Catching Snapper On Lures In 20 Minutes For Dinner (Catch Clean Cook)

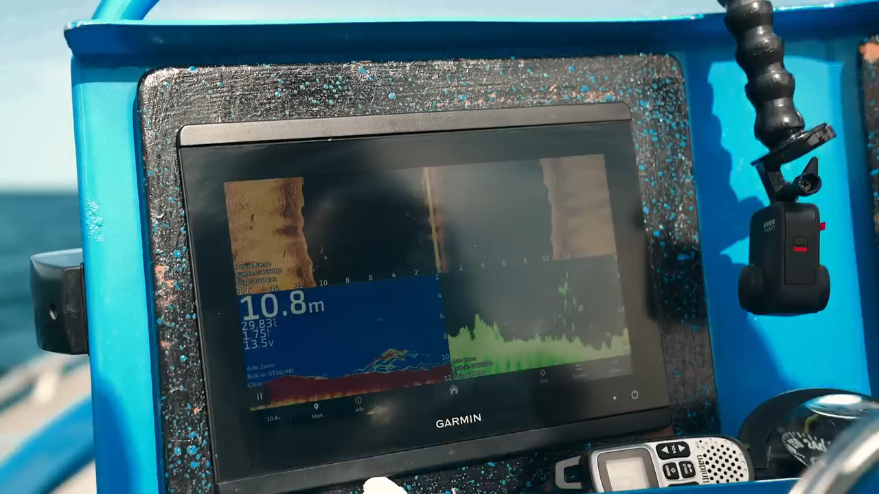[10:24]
On screen: depth 10.8 m
School of fish sitting in that little groove there. Only small finger mark.